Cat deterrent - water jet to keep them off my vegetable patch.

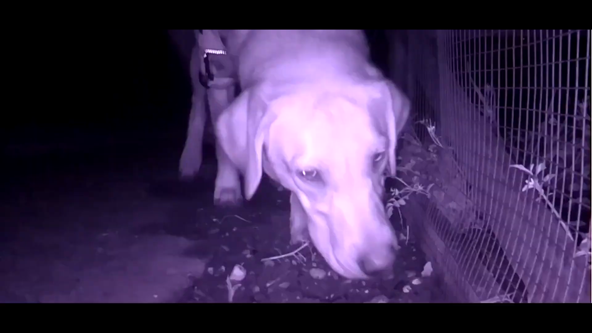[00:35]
The first nocturnal visitor is my own dog who seems a bit surprised but should have learned her lesson now.
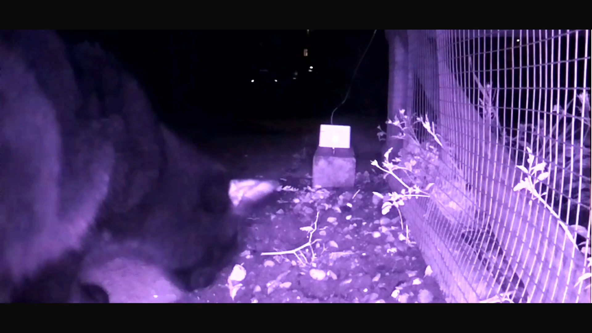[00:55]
And here's cat Von Crapanator itself selecting a nice juicy spot to dump yesterday's breakfast.
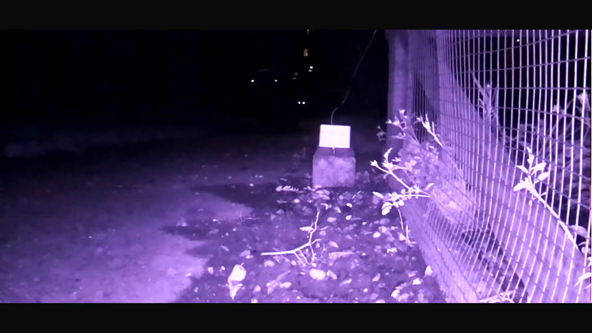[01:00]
At this point I souped up the water jet and moved the whole system inside the cage. And once again the Crapanator returns.
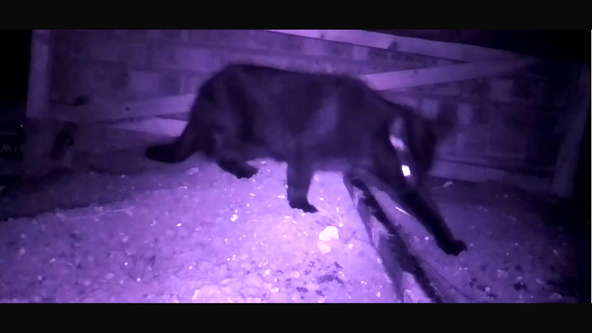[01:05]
But instead of getting reptile relief it gets a swift bath.
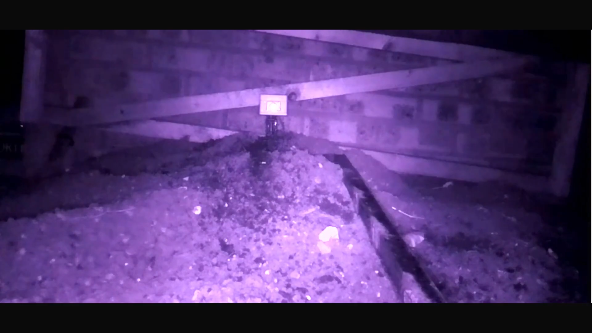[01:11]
I want to see that again in slow motion. With no way of escape to the east it has to re-cross the water jet to get out. The souped up water jet really makes a difference. Captain Crap-tastic will have to find somewhere else to take a dump. Perhaps even its own garden for a change.